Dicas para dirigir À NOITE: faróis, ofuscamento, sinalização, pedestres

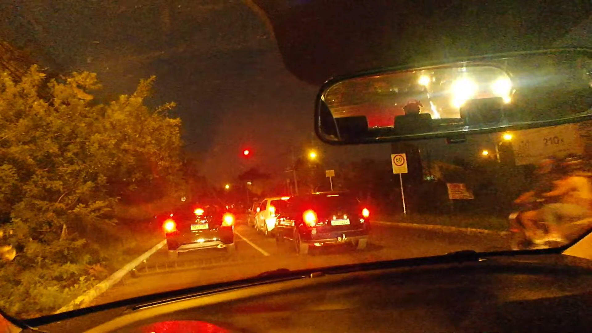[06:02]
Vem muito rápido e para muito em cima do outro carro, dá uma falhada no freio ali, o freio não está tão bom, o cara bate. Então, você já vem antes reduzindo e chega suave perto do outro carro. Isso é coisa de apressadinho. Não seja um apressadinho, que não é legal, está todo mundo no trânsito, na mesma situação, está todo mundo na hora do rush.